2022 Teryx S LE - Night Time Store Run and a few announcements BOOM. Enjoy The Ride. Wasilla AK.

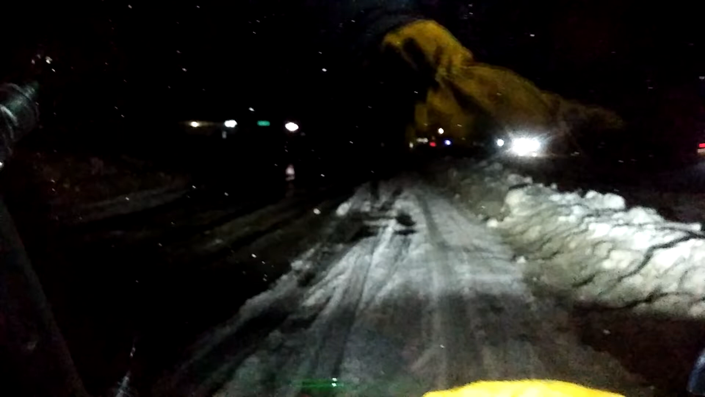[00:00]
I know some of you guys like the midnight rides and stuff like that, so I'm going to take you on one to be the first one for the Turex SLE 2002.
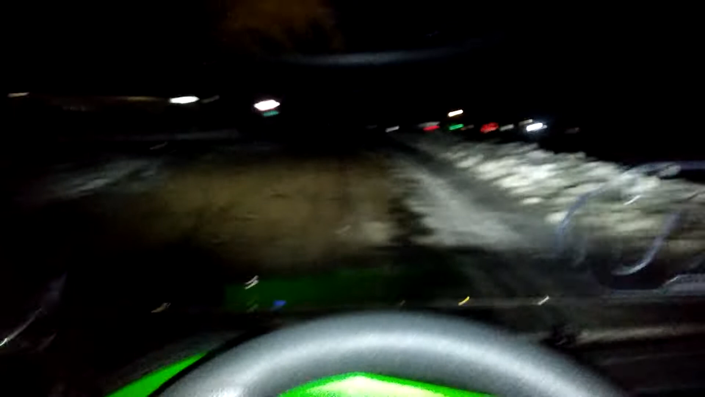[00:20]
It's pretty dark out, slushy. It's snowy roads as you can see.
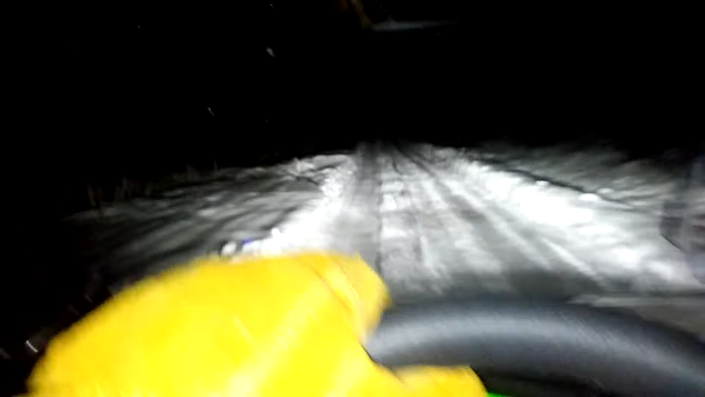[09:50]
G Hans. We had not much to see, just trees and a messed up back road.